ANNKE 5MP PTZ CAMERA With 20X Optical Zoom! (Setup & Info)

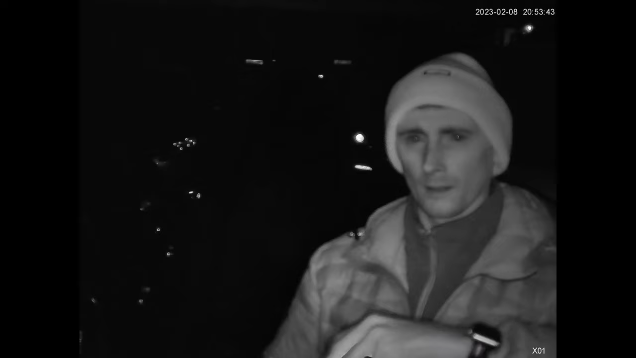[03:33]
Now here you can see me recording at night, once the camera detects my movement the lights come on.